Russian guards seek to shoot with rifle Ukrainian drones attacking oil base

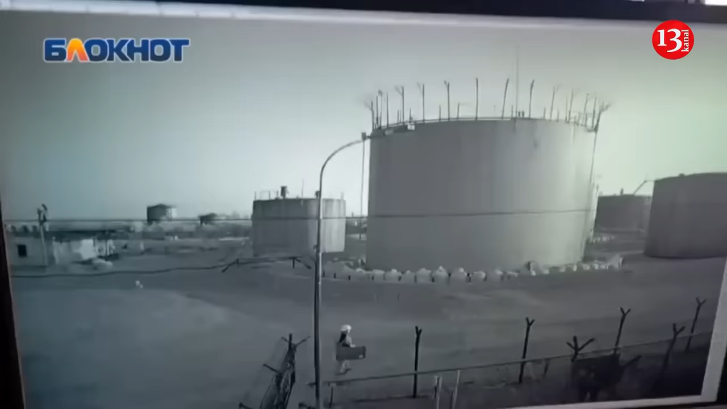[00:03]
A video footage has emerged of Russian guards attempting to shoot with rifle Ukrainian unmanned aerial vehicles at an oil base in Russia. The footage circulated on a Ukrainian telegram channel shows guards desperately attempting to down drones that were launching attacks on oil bases. However, the guards did not succeed.